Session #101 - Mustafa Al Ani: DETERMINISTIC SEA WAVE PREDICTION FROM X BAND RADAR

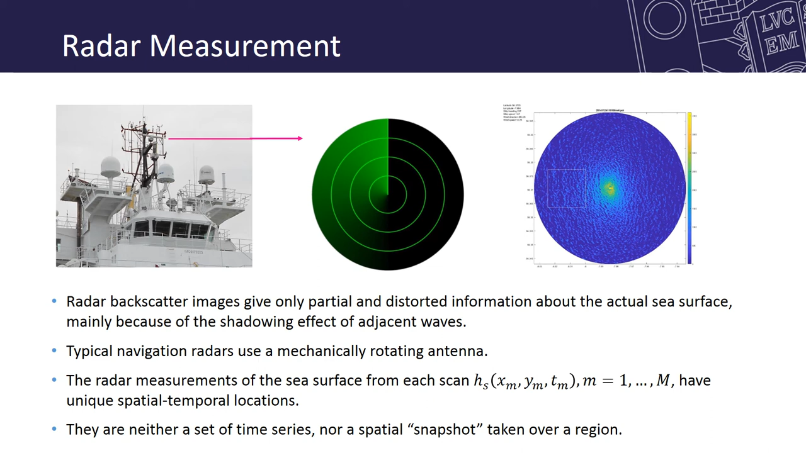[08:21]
they are neither set of time series nor a spatial snapshot in fact they are helical in time and space here we present a forward stepping mixed space-time technique to determining the linear model coefficients